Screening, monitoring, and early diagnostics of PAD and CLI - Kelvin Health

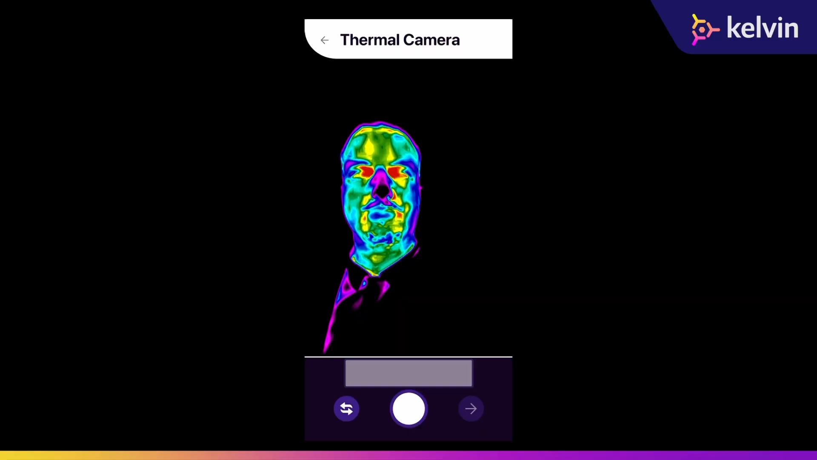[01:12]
The thermal camera can capture the heat of the body even under layers of body tissues. If something is wrong with the thermal footprint of the body there are limited number of potential reasons such as changes in the vascular system.